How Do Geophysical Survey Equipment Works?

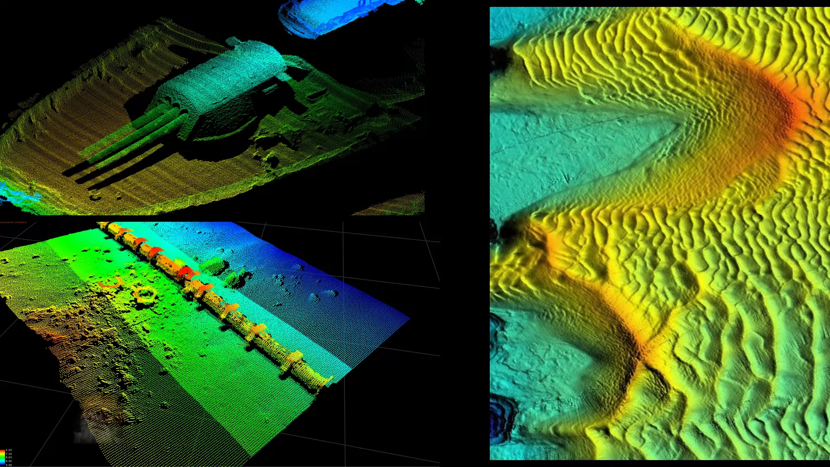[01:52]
a WWII sunken vessel and even very small sand ripples. Multi beam data is also used for offshore construction and search and salvage purpose.
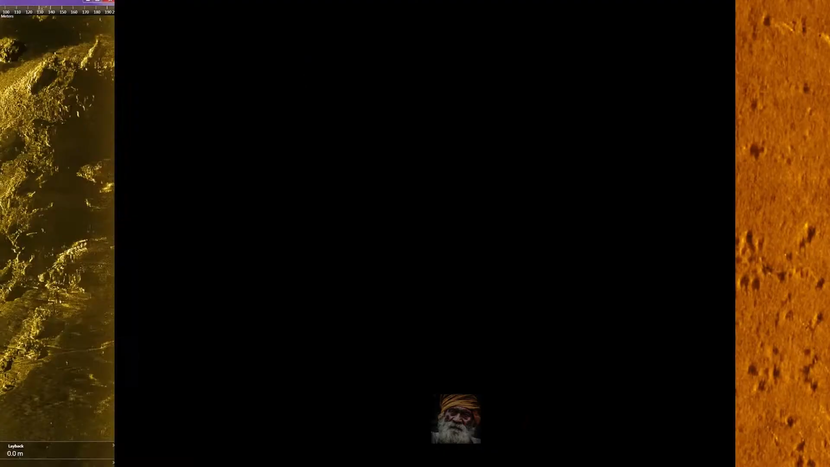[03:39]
You will get a very high resolution data of the seabed which is again very useful for nearshore or offshore survey, pipeline and any kind of offshore construction. This is used mainly for hazard clearance survey and salvage operation.
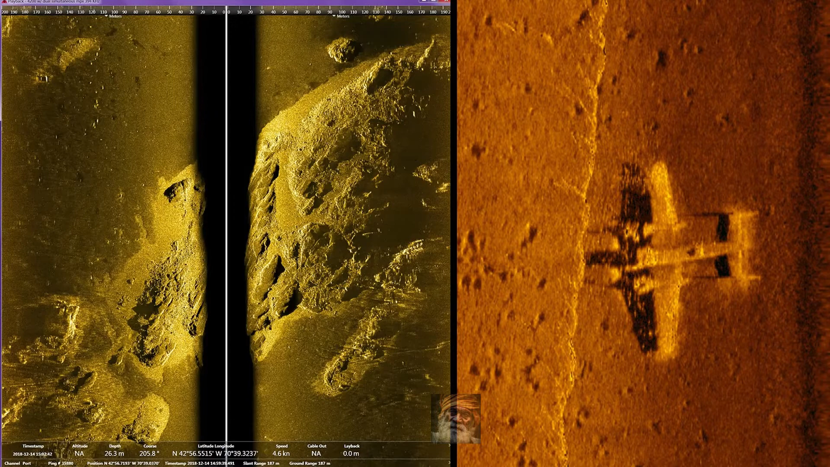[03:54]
On screen: depth 26.3 m, speed 4.6 kn
Depending on the type of survey, side scan sonar frequencies can be varying greatly. Low frequency of 100 kHz can have a typical range of about 250 meter on
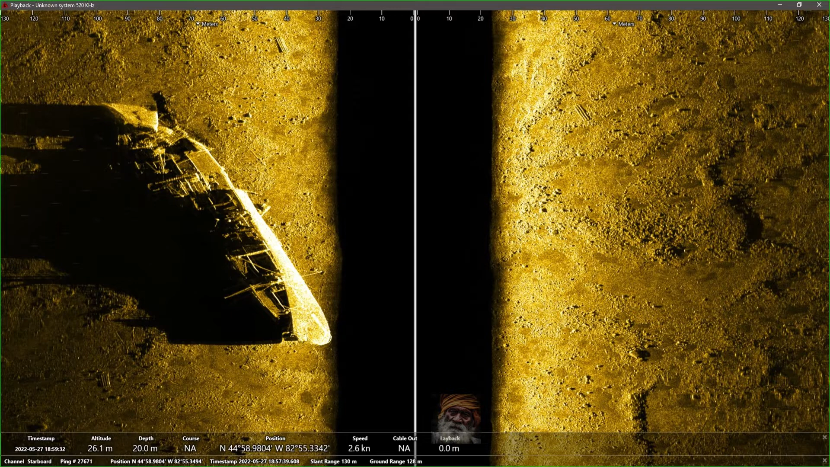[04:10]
On screen: depth 20.0 m, speed 2.6 kn
either side of the towfish but resolution can be very low.
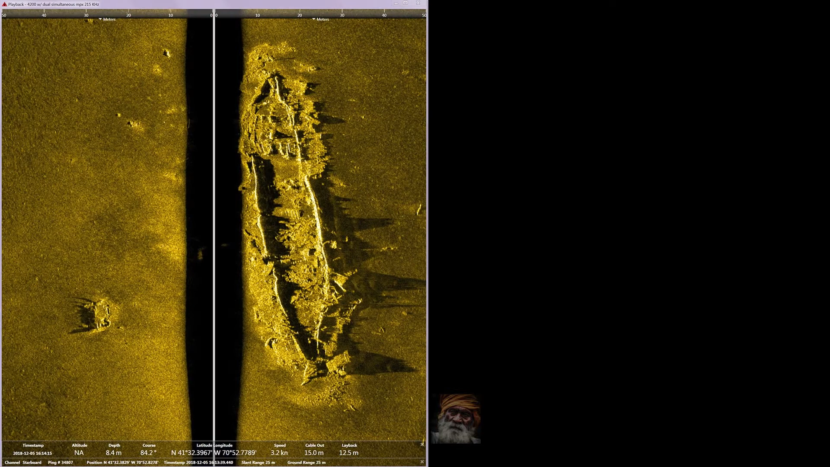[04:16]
On screen: speed 3.2 kn
High frequency will have a very high resolution but very low swath range.
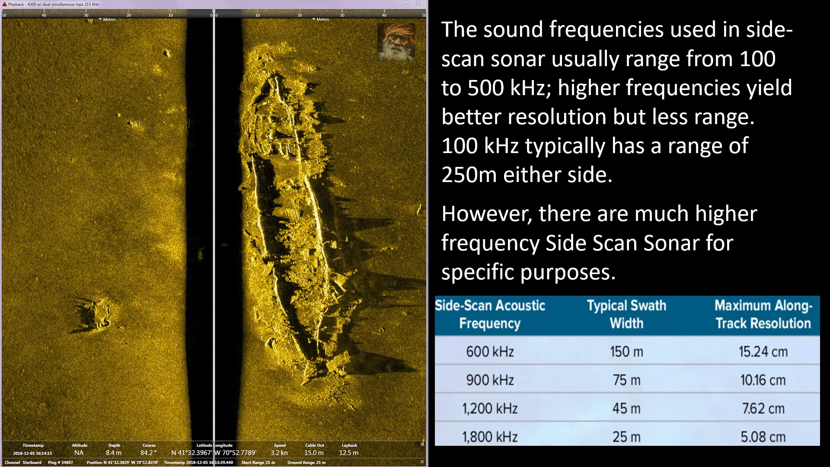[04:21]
So depending on the requirement, one needs to adjust the frequency to get the optimal quality and coverage.